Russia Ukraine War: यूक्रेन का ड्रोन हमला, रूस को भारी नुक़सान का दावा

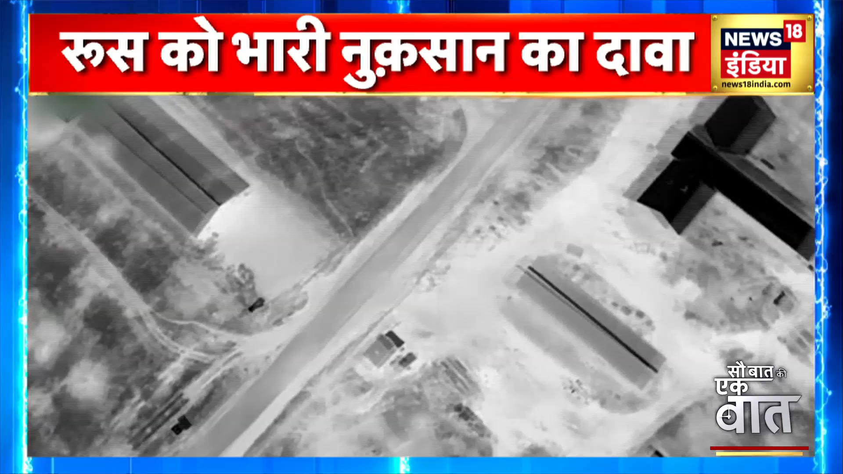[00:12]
کی ریکی کر رہے تھے وہ اصل میں روسی فوج کے خفیہ اڈے تھے جن میں گولہ بارود سمیت کئی روسی سینک موجود تھے ٹارگٹ لوک ہونے کے بعد پلان کے مطابق یوکرین کے ڈرون نے گولہ
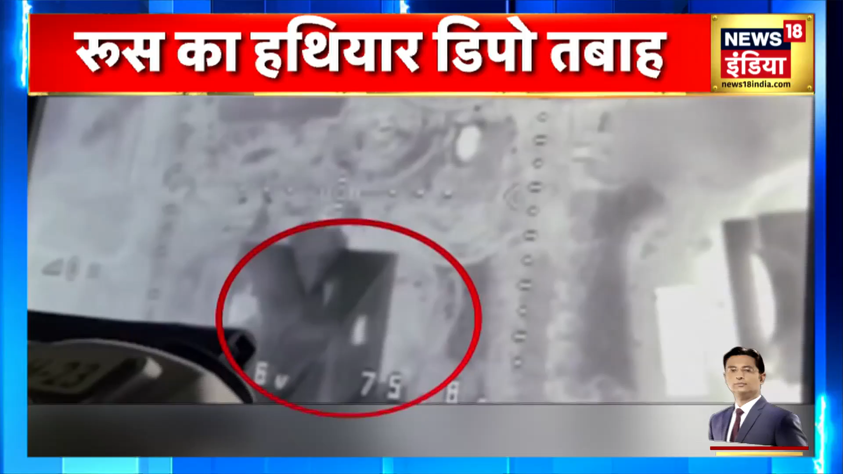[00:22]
نیچے گرائیا جس کے زمین چھوٹے ہی وہاں زبردست دھماکہ ہوا اس سے پہلے کی کوئی کچھ سمجھ پاتا ٹھیک اسی جگہ پر ایک اور حملہ ہوا ایسا ہی ایک ویڈیو روس کے ہتھیار ڈپو سے بھی سامنے آیا
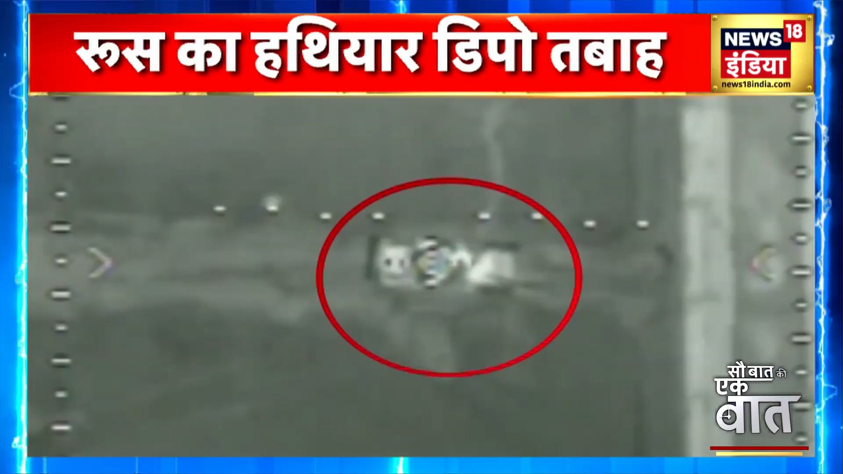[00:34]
جگہ بیشک الگ پر حملے کا طریقہ ایک دم ویسا ہی ریکی کی گئی ایک گولہ چھوڑا گیا اور دھماکہ ہو گیا جب تک روس کی ٹکڑی سمل پاتی تب تک ایک اور ویس پھوٹ جس کے بعد وہاں دھویں کا گوبار چھا گیا بتایا گیا کہ ان حملوں میں روس کو دو جنگی ٹینک ہتھیار ڈپو اور قریب پچیس سینکوں کا نقصان جھلنا پڑا